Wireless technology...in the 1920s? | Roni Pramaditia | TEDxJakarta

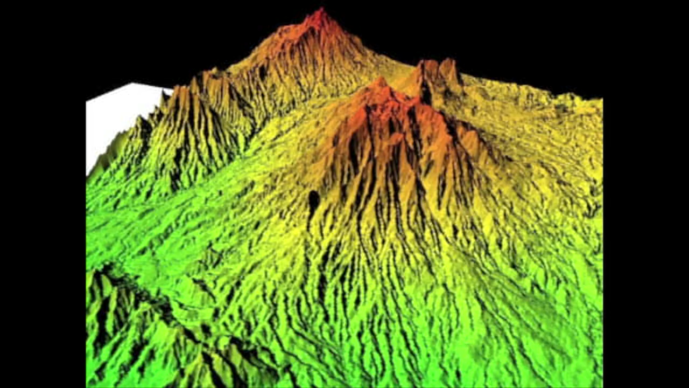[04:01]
memang ternyata tempat saya berdiri di kaki Gunung Puntang dan Gunung Haruman nah disini saya melihat bahwa struktur yang saya injak tadi itu buatan manusia tidak secara natural dibuat